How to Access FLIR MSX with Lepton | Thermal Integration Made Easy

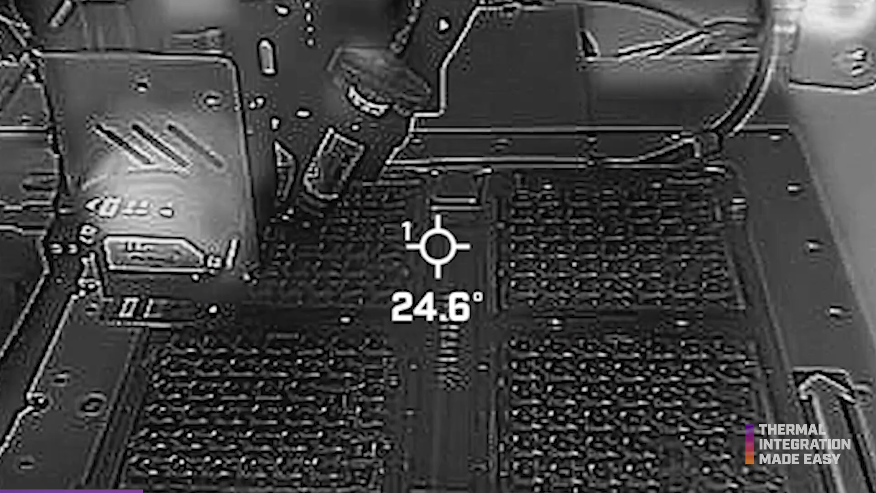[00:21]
Today we're going to cover our patented MSX technology and learn how it can improve image quality by adding visible light details into infrared images from the Lepton thermal camera module.
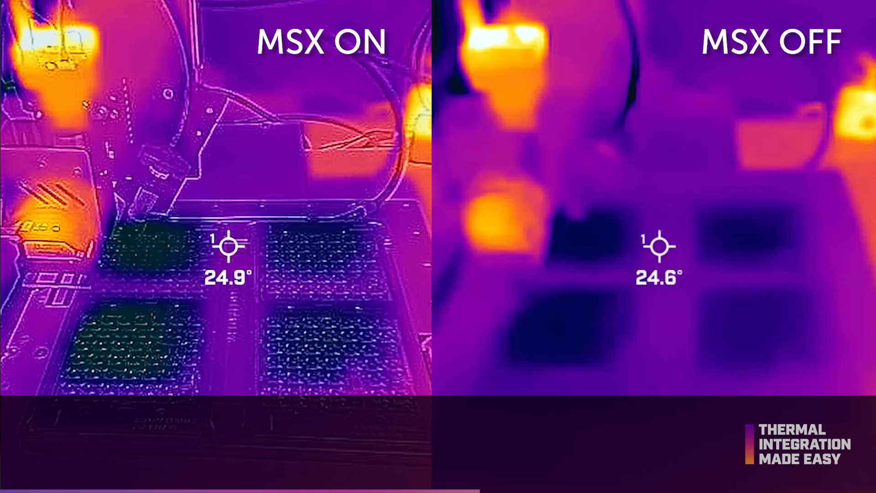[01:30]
our MyFlir application can emboss key visible image data including text
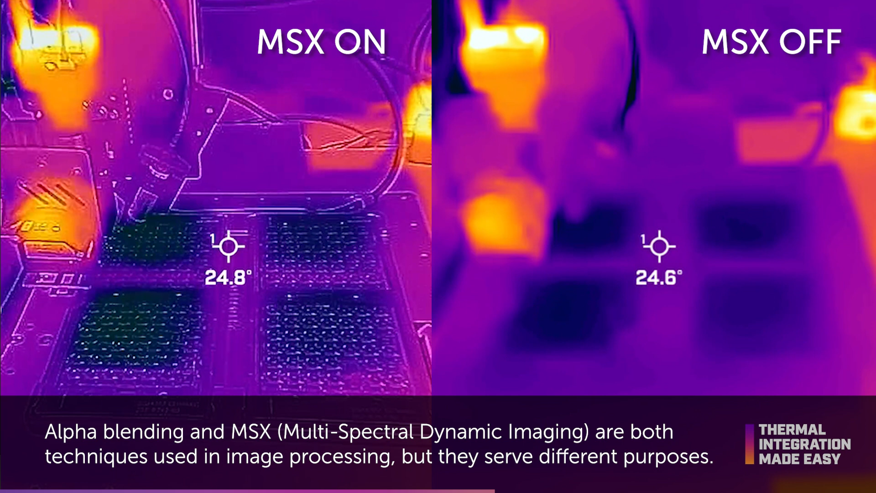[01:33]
and number outlines and other high contrast edge details on the thermal image.
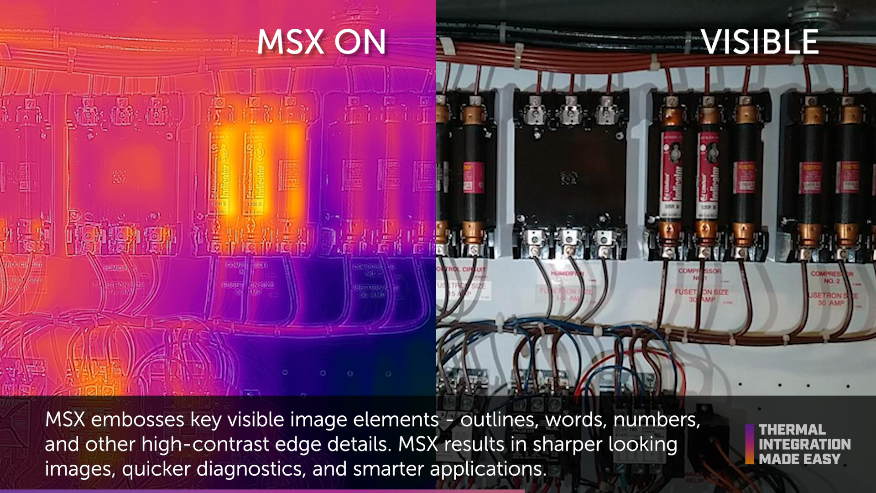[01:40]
MSX gives more clarity to lower resolution imagery, allowing operators to quickly locate a faulty component,
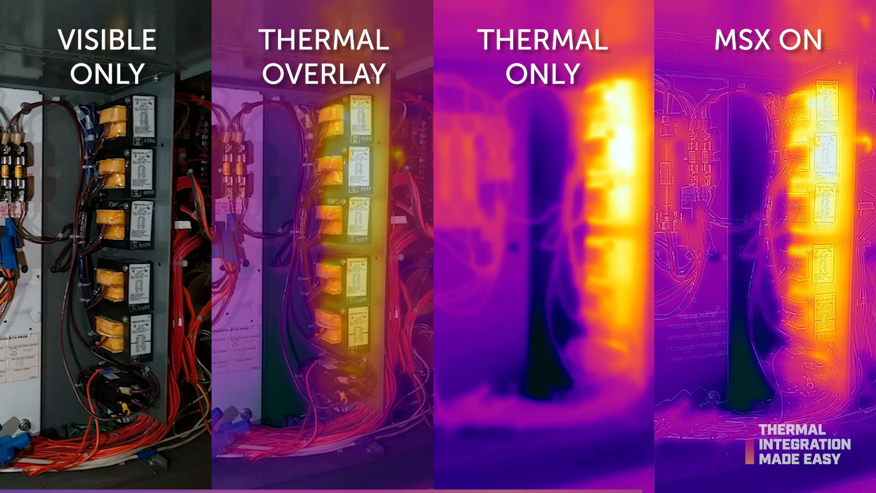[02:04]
MSX eliminates the need for capturing additional visible light images and
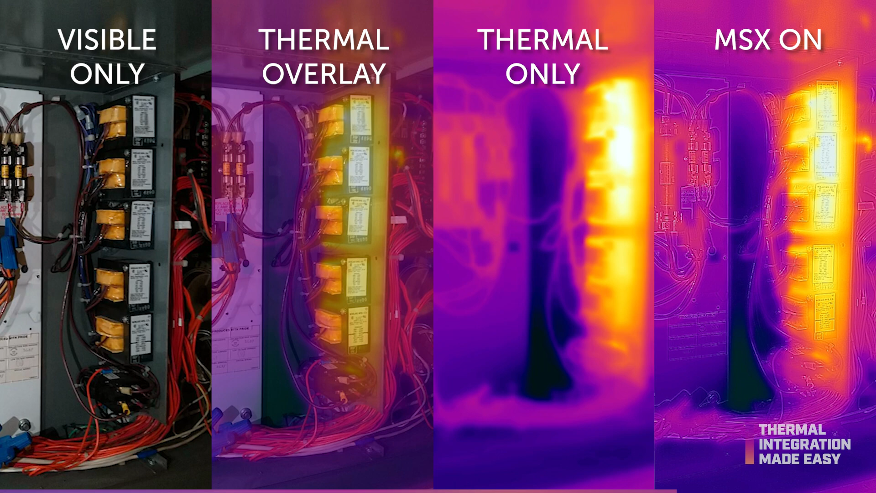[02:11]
allows devices to execute program functions based on the capture and processing of images.